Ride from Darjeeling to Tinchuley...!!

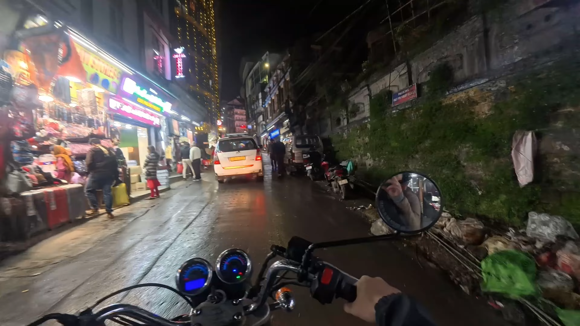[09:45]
यो चाहिँ तपाईँको रिङ मलको उकालो आइपुग्यो यहाँ चाहिँ अझै पनि झिलिमिली. अघि चाहिँ यस्तो भुटिया न भुटिया बाटो परायो, यहाँ चाहिँ फेरि झिलिलिली
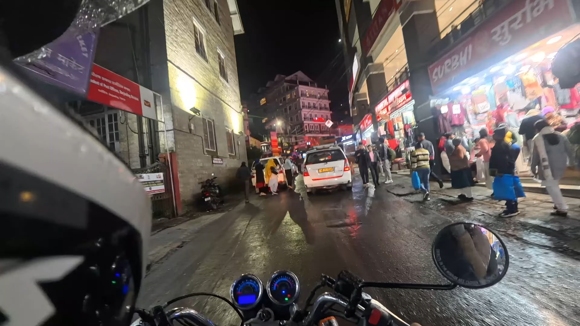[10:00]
है. यो चाहिँ हाम्रो दार्जिलिङको वान एन्ड ओन्ली मल, फर्स्ट एन्ड लास्ट मल.
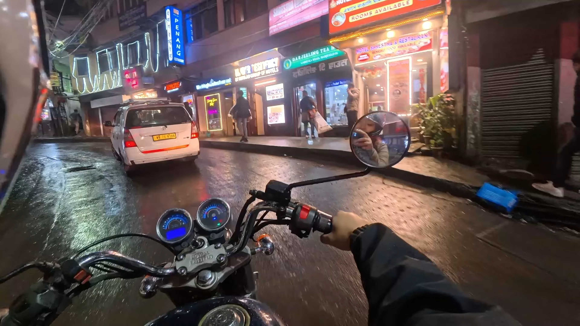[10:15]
यहाँनिर चाहिँ हिजो पर्सिदाले डरलाग्दो मोमो खाएको. हाम्रो स्टेट ब्याङ्क,
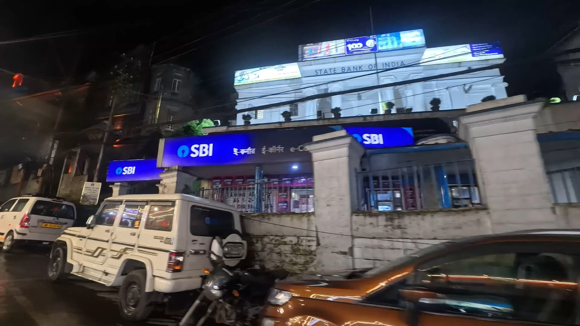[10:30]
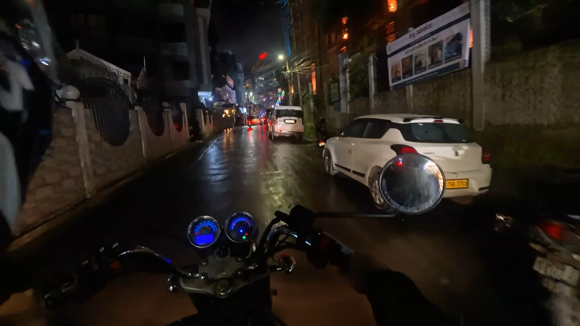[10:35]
यहाँ हाम्रो क्यापिटल हल, म्युनिसिपालिटी अफिस र क्यापिटल हल.
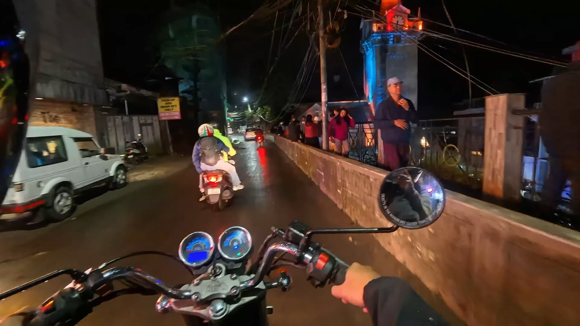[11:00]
हामी चाहिँ अहिले टेलिफोन एक्सचेन्जको उकालो भएर
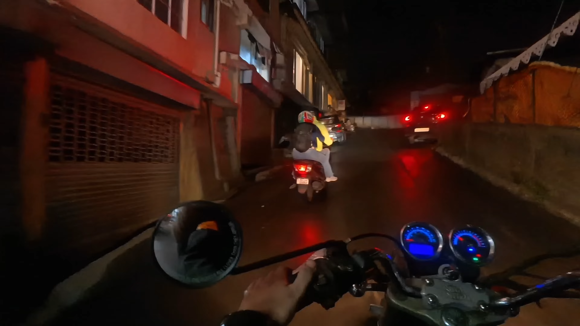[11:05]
उयो पुग्न आँट्यो माथि सुविधा हो.